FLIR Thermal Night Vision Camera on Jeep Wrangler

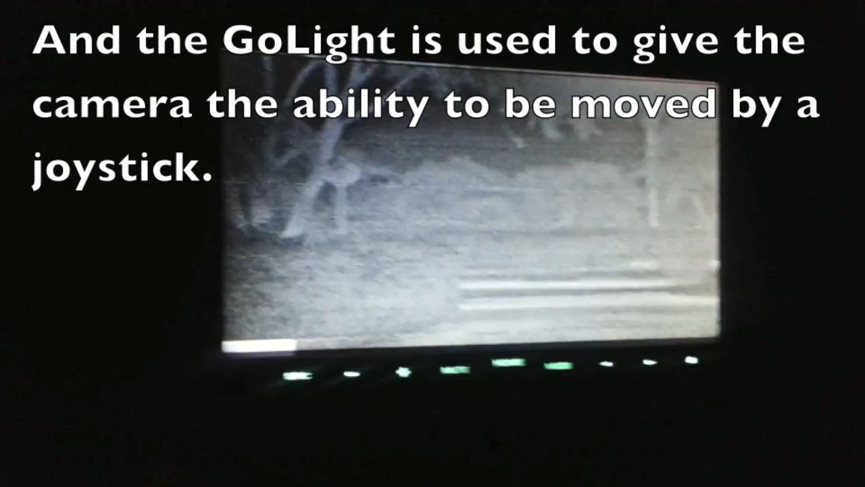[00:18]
so you can see it the cameras here and the movement is right here your joystick so you can see both
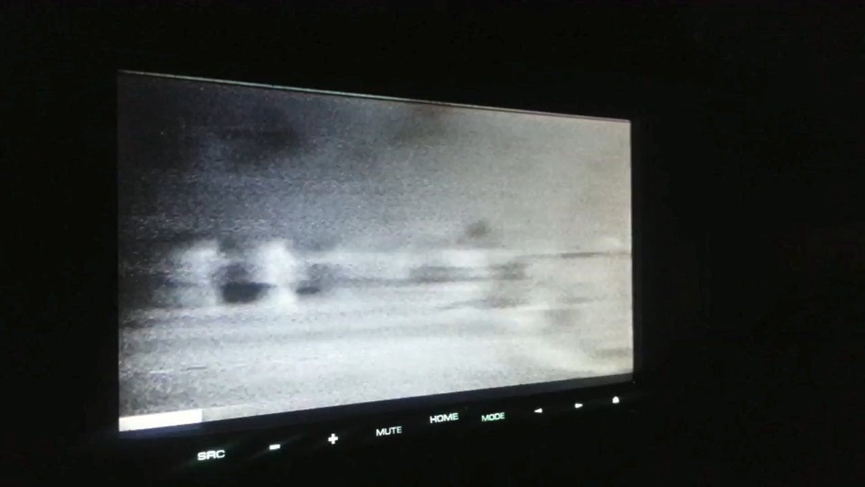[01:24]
you can see them lighten up from the thermal here and you can move it around let's see what else we got over here that's right out in front of me actually to the side over here does a pretty good job of picking up heat you can see like even like
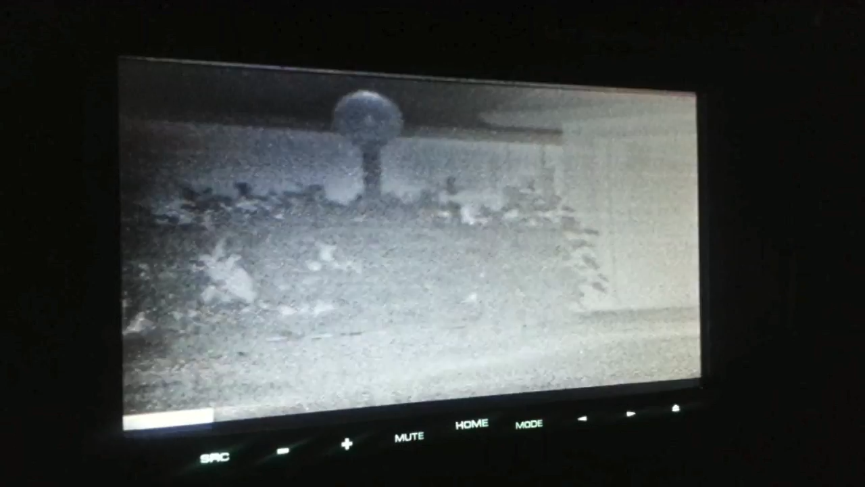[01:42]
that's a lamp you can see it's on over here it's not picking up the light from the bulb it's actually
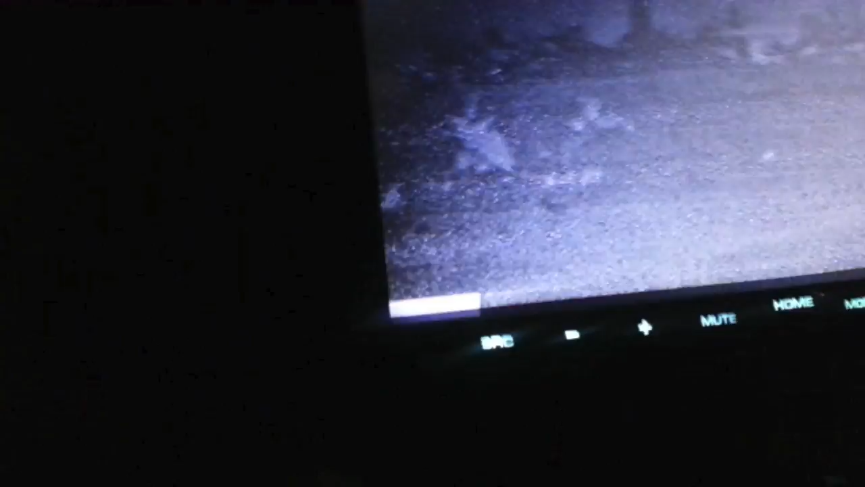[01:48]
picking up the heat from the light bulb inside you can see it inside the lamp and here are these people getting even closer now